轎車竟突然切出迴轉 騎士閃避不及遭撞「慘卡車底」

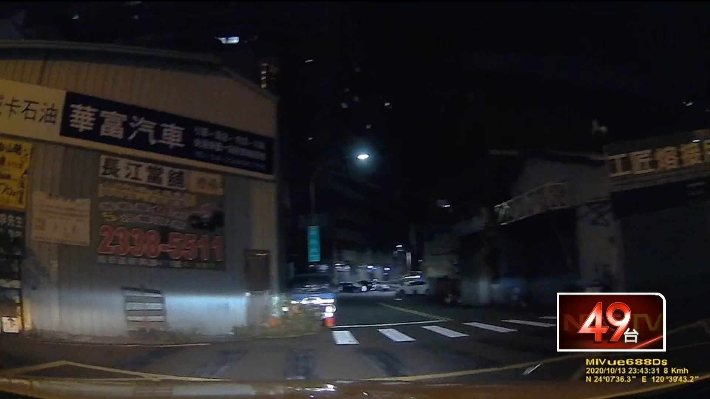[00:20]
轿车突然从路边切出来，一个大回转，砰的一声，后方机车直接撞了上去。